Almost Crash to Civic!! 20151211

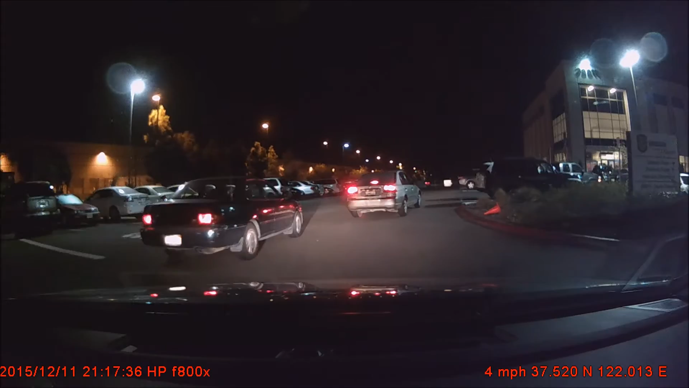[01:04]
Alright, so... where? Man... That's a girl, too! Yeah, she doesn't know how to drive! Alright, you gotta tell her! Careful! ...